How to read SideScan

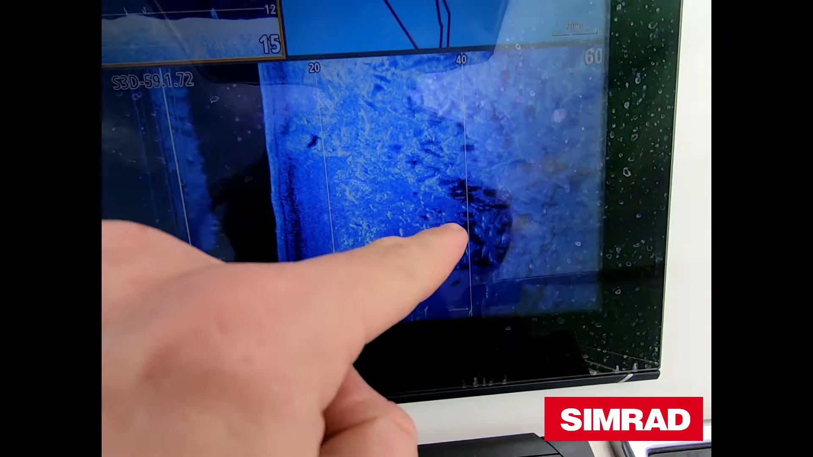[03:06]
And then they're all fish all stacked in there with shadows amongst them.
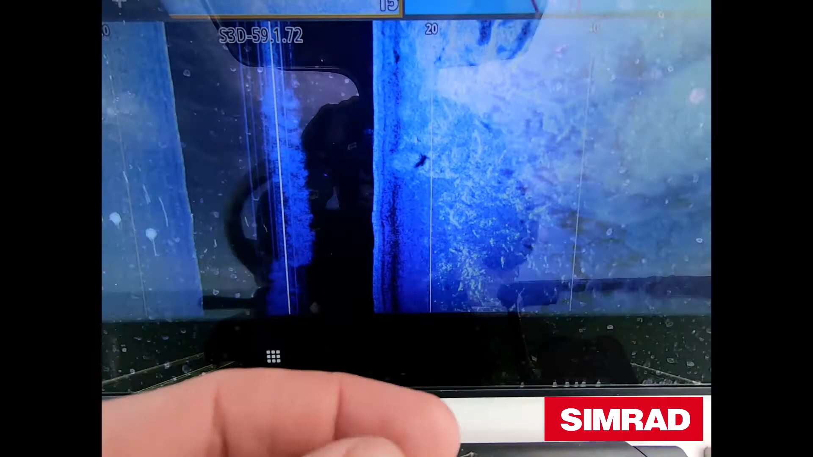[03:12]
Now they're off the bottom and they're moving around because the shadow is away from the grain of rice. If the shadow is touching the grain of rice it means they're directly on the bottom.
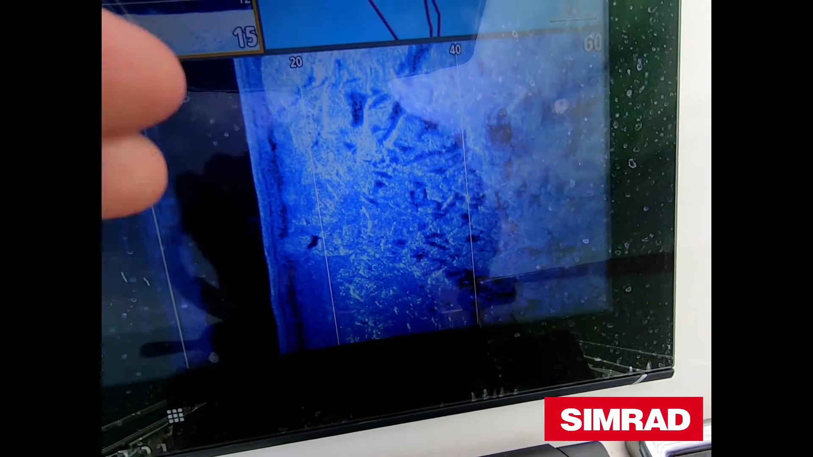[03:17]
But there's a bit of a distance between the shadow and the grain of rice.
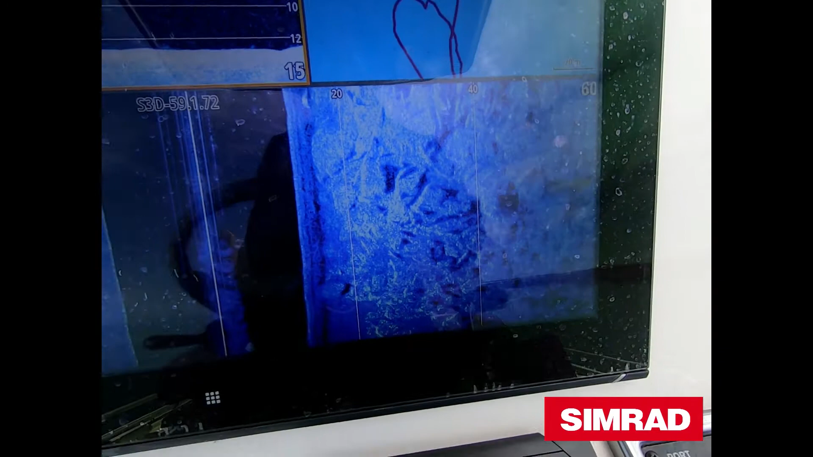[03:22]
So they're up and they're moving around. They're not bad sized fish.
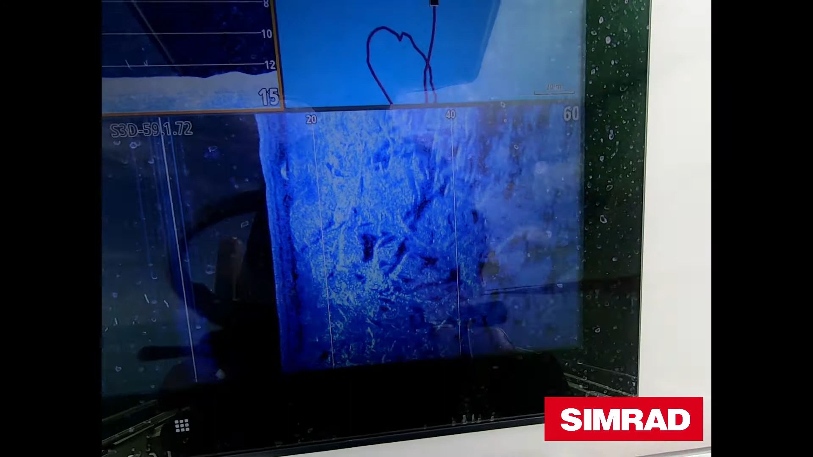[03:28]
They could be deweys or barra. It's a bit hard to tell when they're moving around like that. When they're stationary it's a lot easier to pinpoint them.
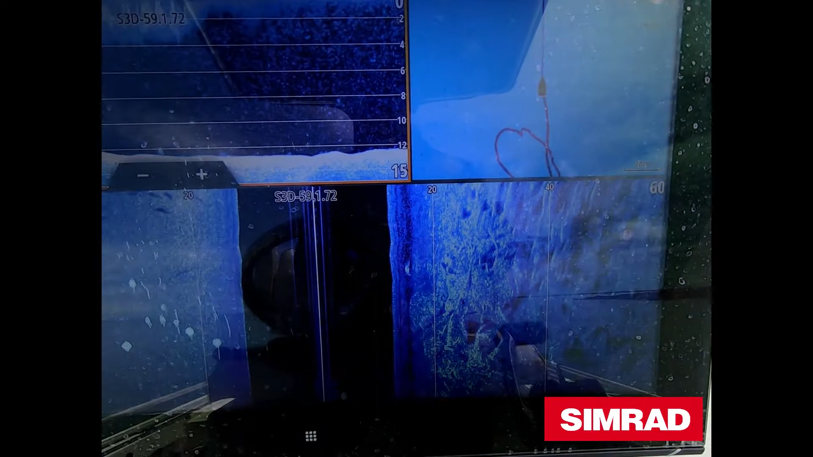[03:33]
There you go. We've got... Oh look at that. Casting out to your left dad.
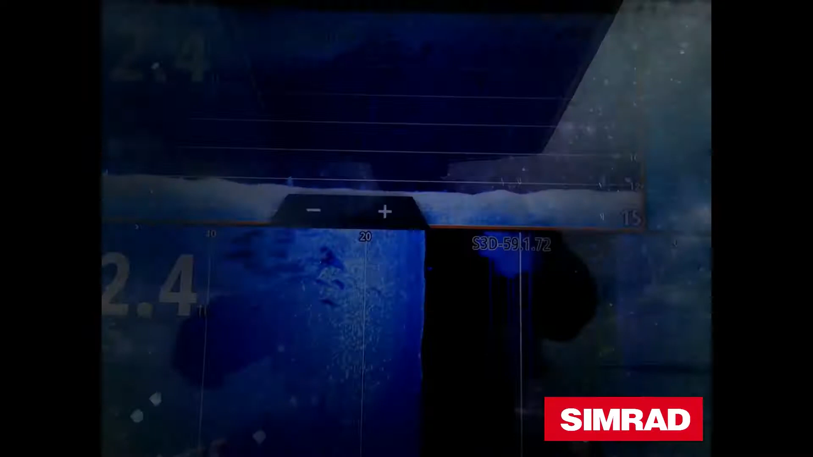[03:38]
That is a large school of fish out to your left. You can see them all. Always shadows.
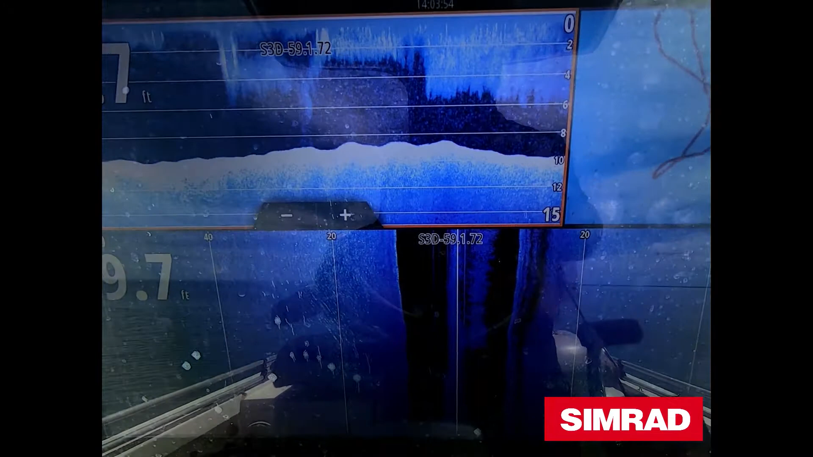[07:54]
Either the high or low. That seems to be an indication when they're going to feed.
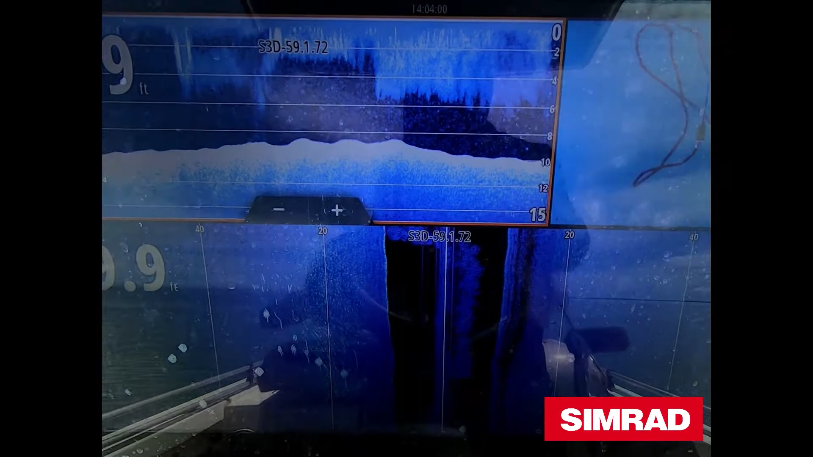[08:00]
Now we're going to come back to where we were. Again continuing to scan along the right hand side.
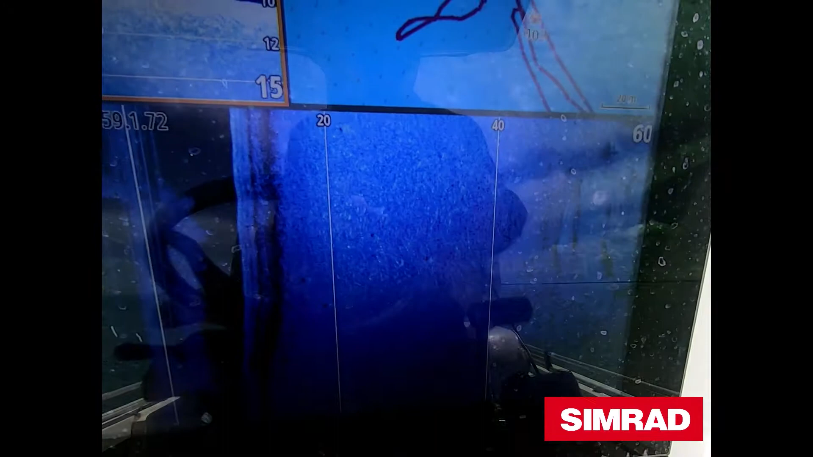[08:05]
To where we find them. Oh look at that.
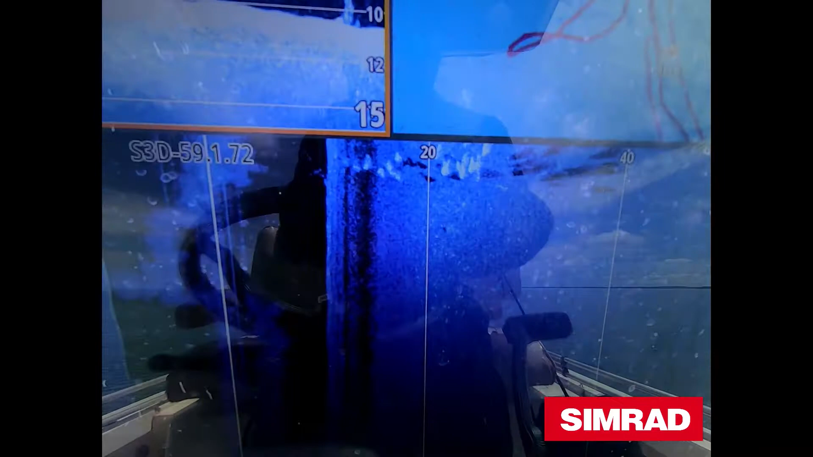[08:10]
Steve. Right to your right. Just right there.
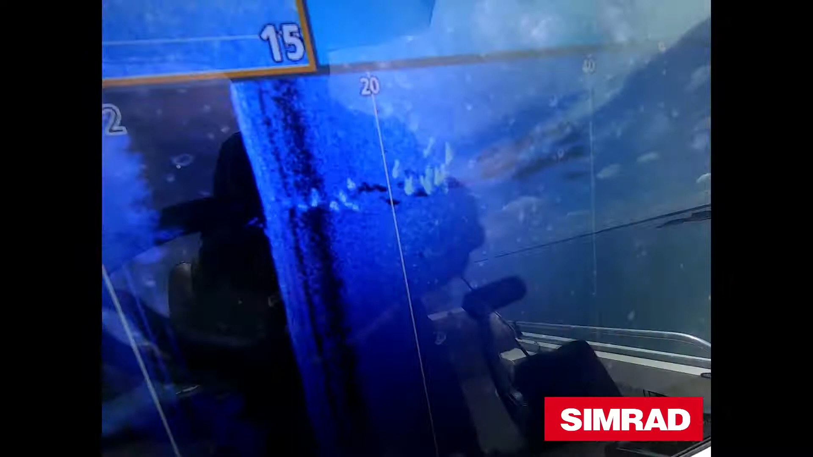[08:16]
Look at that for a school of fish. So they're pretty much from underneath the boat.
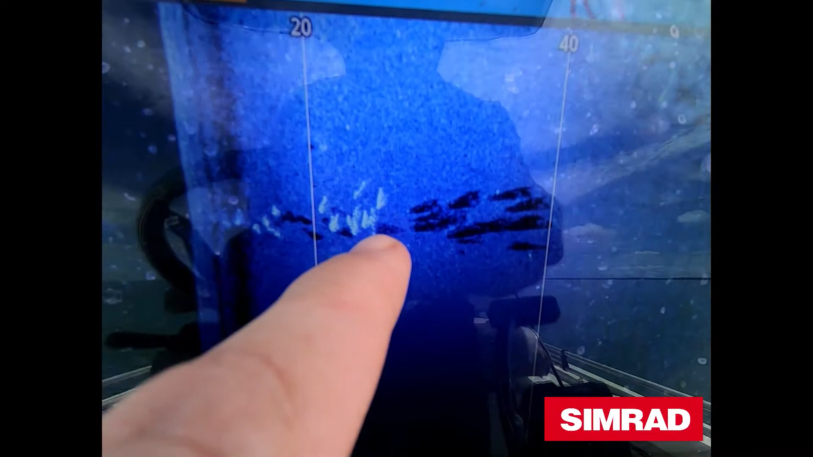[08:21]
All the way out to about 27 feet to our right. So that's a school of fish that have just come directly past the back of the boat.
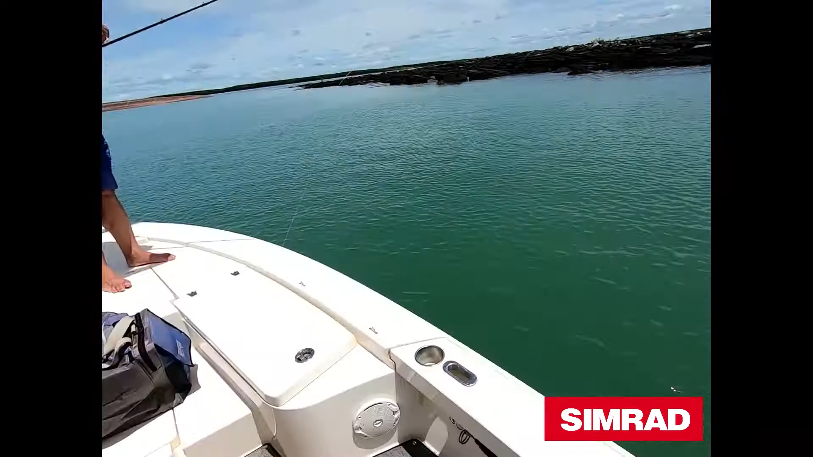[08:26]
The old boys cast back there and see how we go. And you can use your arm.
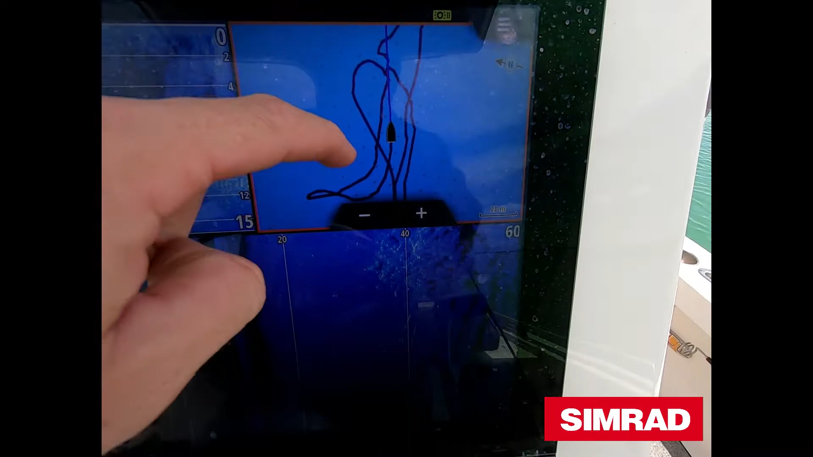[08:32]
Definitely if you haven't got any structure to look at. So if you're looking at submerged structure that you can't physically see.
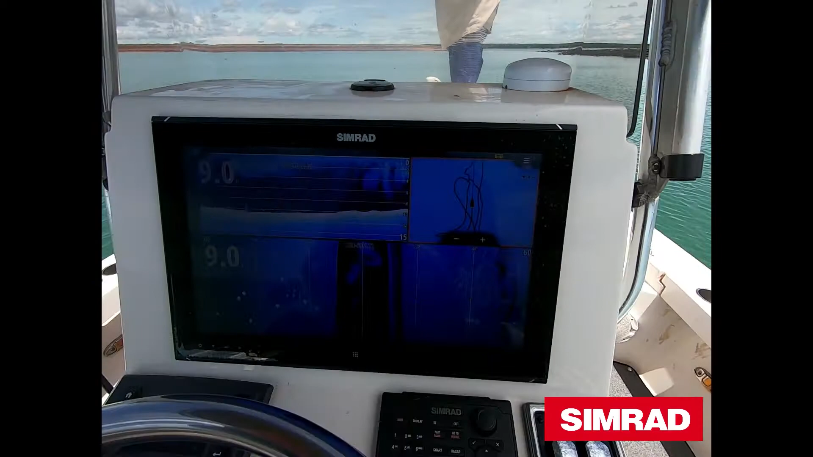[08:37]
Then you definitely need to use your GPS. But you can easily just mark something by pressing on there.
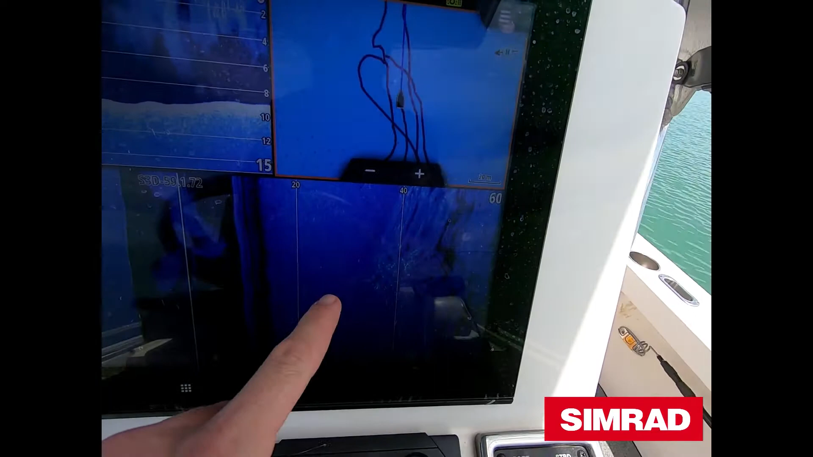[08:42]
Then hitting mark. So if you see fish. There he goes. Cut fish coming through now. If you see fish like that.
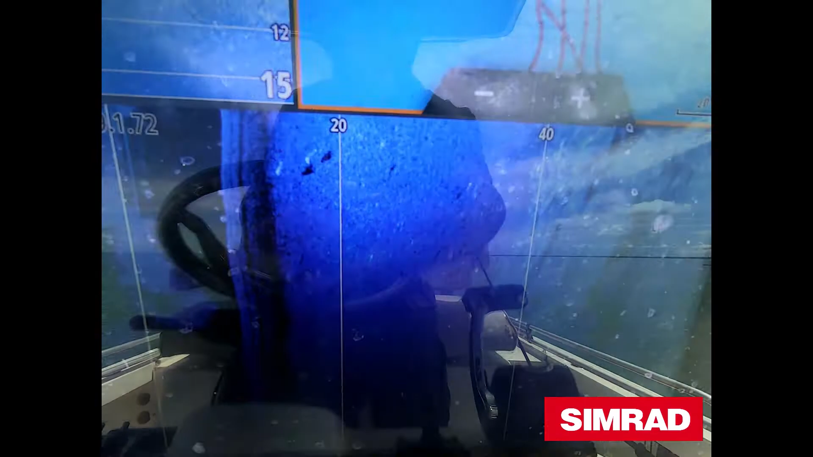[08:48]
I can go press. Mark. But I'm not going to do it. Because it will show the coordinates where we are.
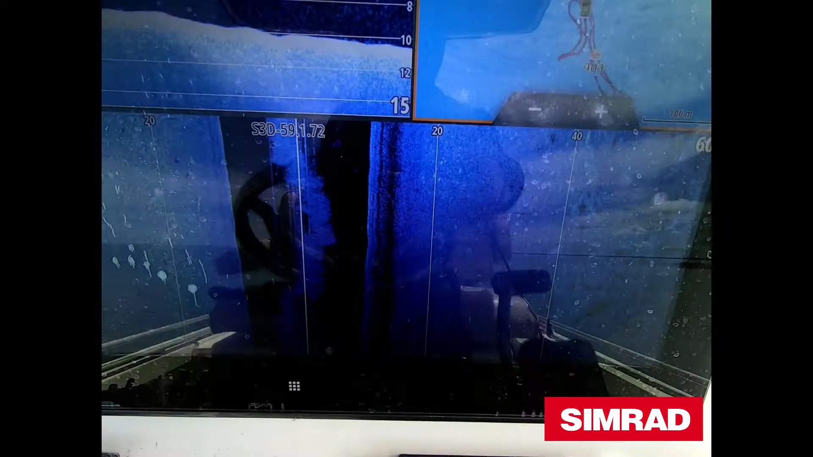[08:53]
Small on there to the right. Alright. Go to your right hand side now.